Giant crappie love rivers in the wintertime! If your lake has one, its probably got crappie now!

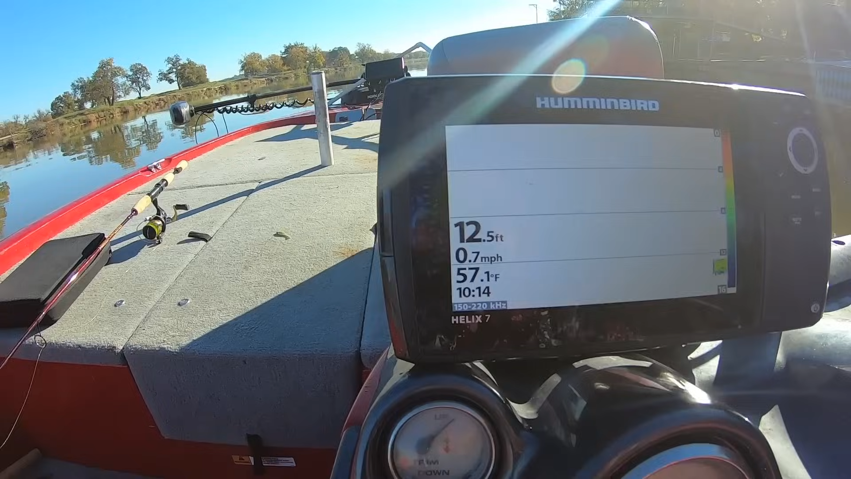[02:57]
On screen: depth 12.5 ft, water 57.1°F, speed 0.7 mph
um what to look for so we're going to come through here and scan it looks to me like we're going to have no shortage of brush so
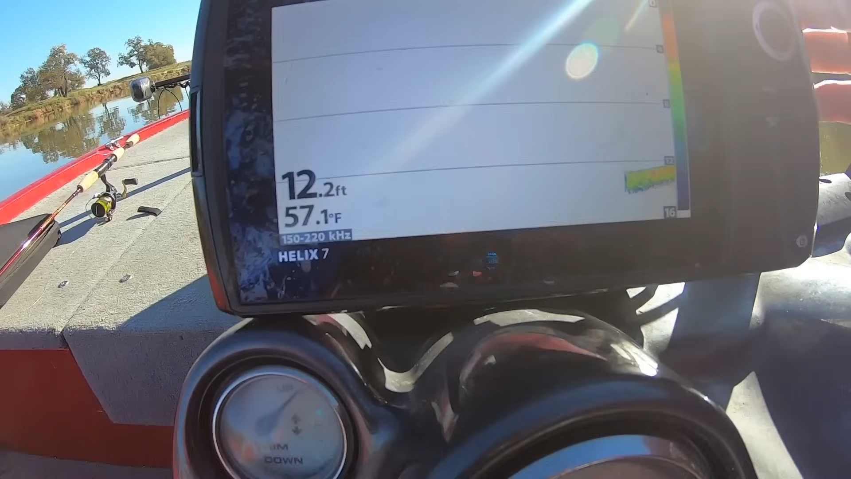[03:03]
On screen: depth 12.2 ft, water 57.1°F
that's always good so i'm just going to put side scan on we're just going to come through here and scan